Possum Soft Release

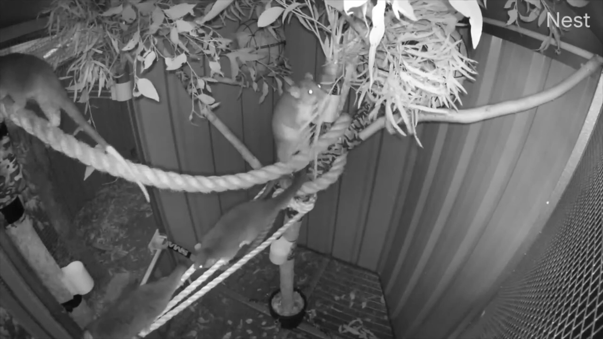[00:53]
We've now switched to the infrared camera so that we can see in the dark. Later that evening the possums come out and quickly discover the rope. They don't muck about and head outside pronto.
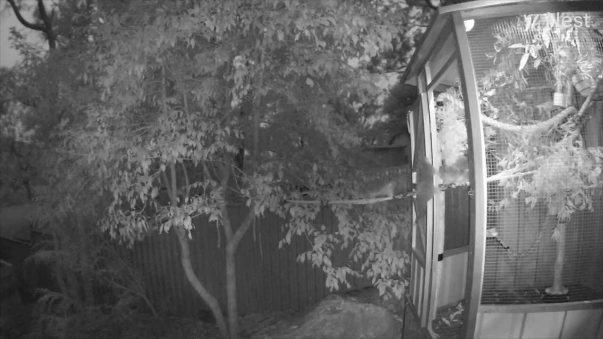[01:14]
Each strand of the rope bridge has a breaking strain of three tonnes so all together it can hold up nine tonne. We may have over engineered it a little bit as each possum weighs about half a kilo. You could drive a Land Cruiser across that rope bridge, albeit a very tiny one. About 5am the possums start returning. You can see their eyes shining up in the trees.
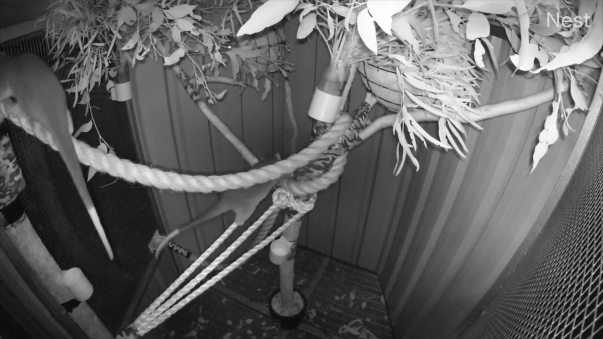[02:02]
By the end of the night we end up with three possums back in the enclosure and one up in the tree.